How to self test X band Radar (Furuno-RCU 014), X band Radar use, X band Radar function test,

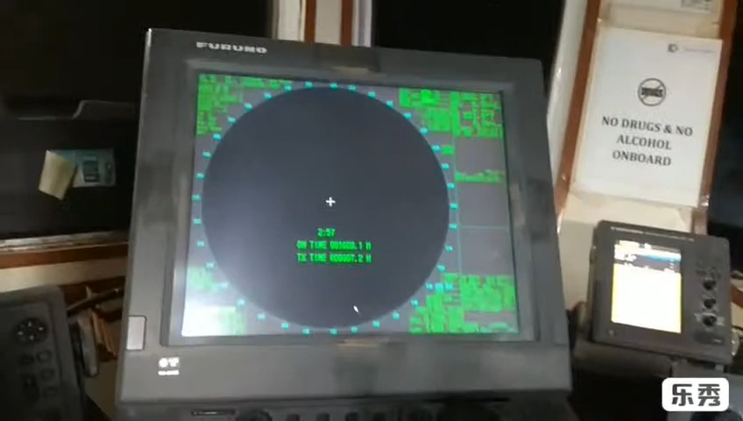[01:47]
oh oh oh oh here is the stun wire mode here